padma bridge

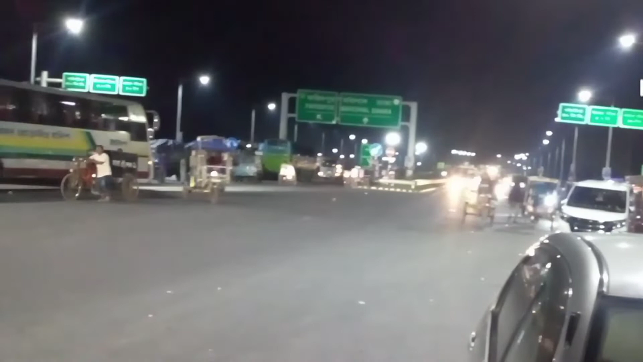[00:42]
আমরা তো যাচ্ছি, তো যাচ্ছি, দেখুন কত সুন্দর এরিয়া।
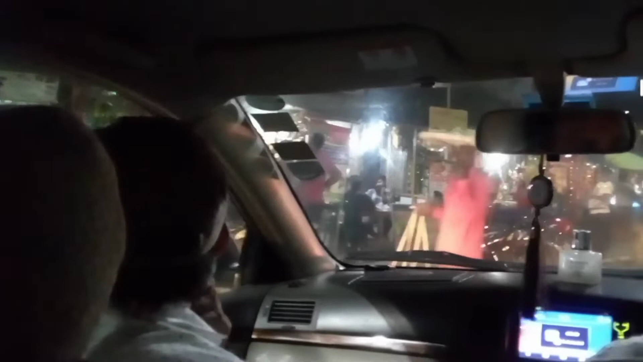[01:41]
অনেকেই গাড়ি দাঁড় করে এখানে দাঁড়িয়ে আসলে সৌন্দর্য উপভোগ করছে, তো আমরা একটু সামনের দিকে যাই, দেখি।
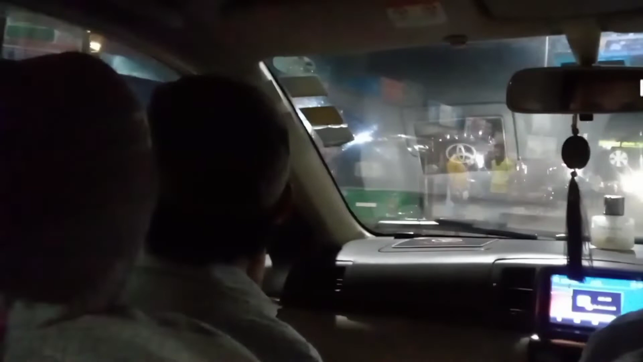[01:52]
আমি চিনি গো চিনি তোমারে ও গো বিদেশিনী,
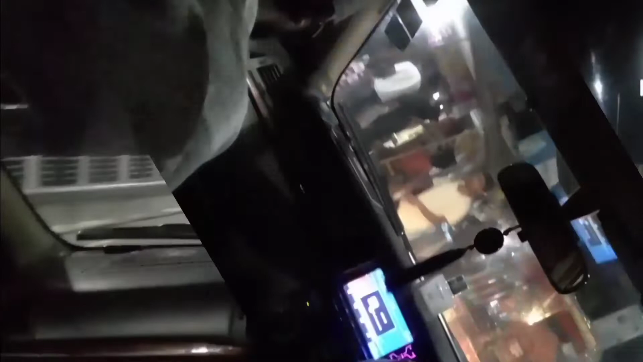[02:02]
আমার গান গাইতে ইচ্ছে করতেছে ব্রিজের উপরে, খুব ভালো লাগছে, পদ্মা ব্রিজ।
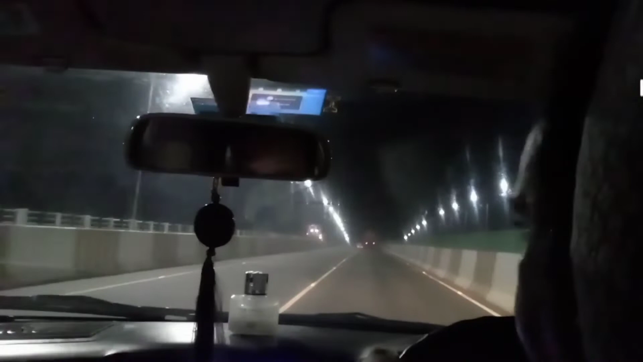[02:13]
আমরা স্বপ্নে দেখতাম কবে পদ্মা হবে, এখন পদ্মা হয়েছে, আমরা এখন পদ্মা ব্রিজের উপরে।